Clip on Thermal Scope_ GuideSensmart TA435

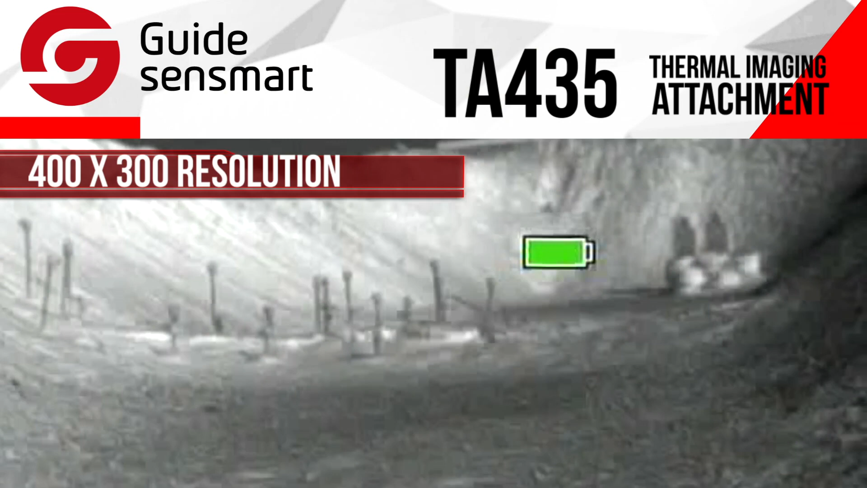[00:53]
It has a 400 by 300 resolution, 17 micron pixel size, and frame rate of 50 hertz.
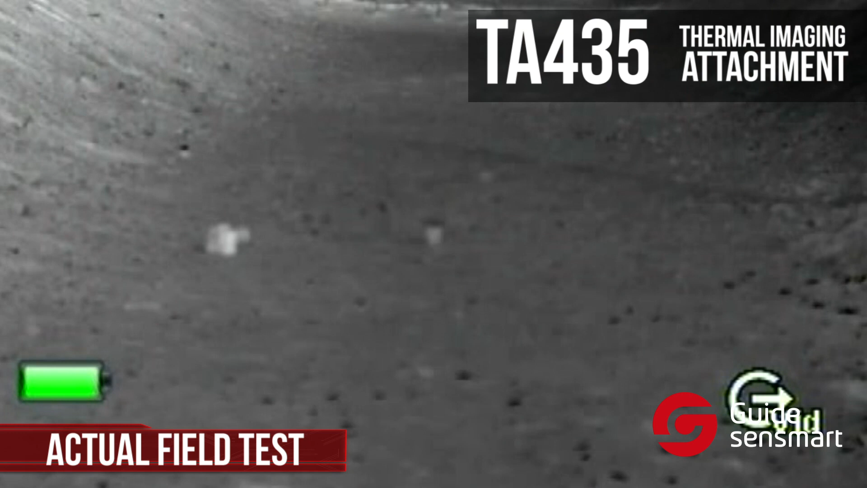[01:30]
Nailed it on the first shot, and the image through the scope was very easy to see, even in daylight.
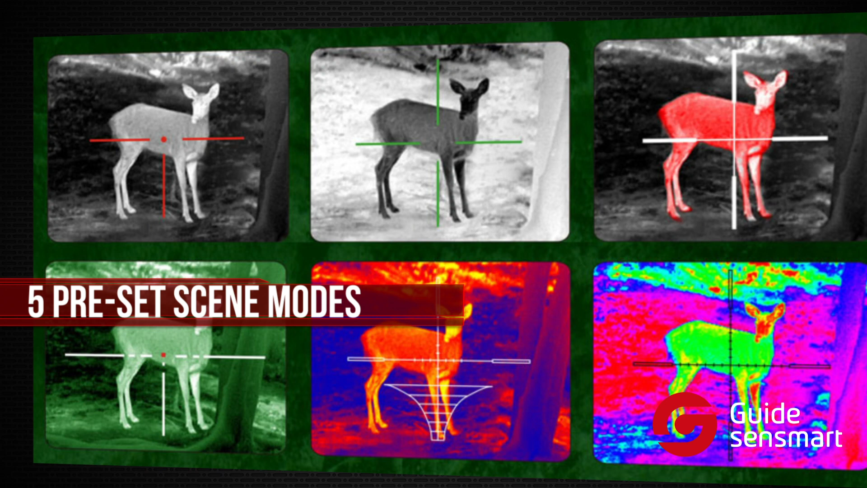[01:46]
It also has four pseudo color palettes to help achieve all weather observations.
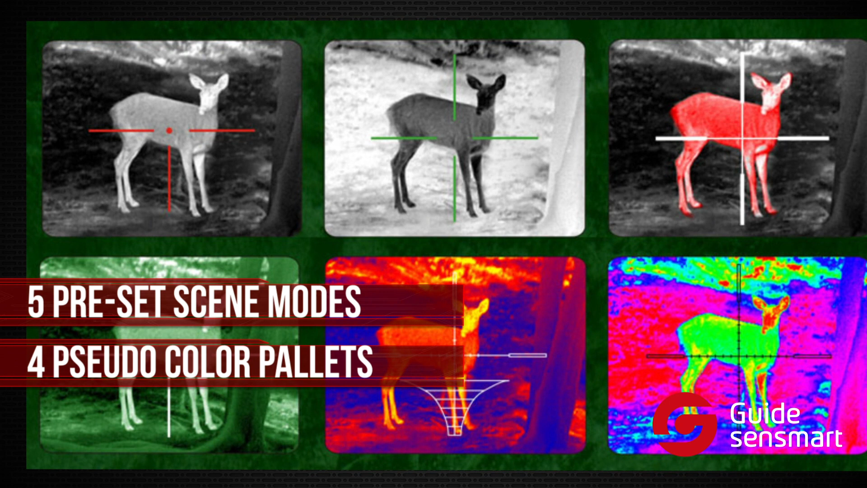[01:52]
You can also easily calibrate the image to eliminate white noise, which is sometimes caused by long operation times.